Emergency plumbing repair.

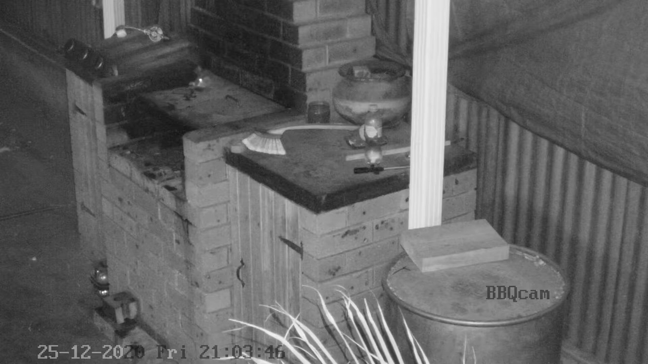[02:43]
I have a big issue at the here which you may have seen from other videos my videos with possums and this particular problem is a possum got into my barbecue and decided that was a good place to make its home well much as I don't like possums I wasn't prepared to actually barbecue the little bugger so I had to be evicted then make sure he couldn't get back in well I didn't make a video of the work I did on the barbecue but you can see the culprit here coming out of the barbecue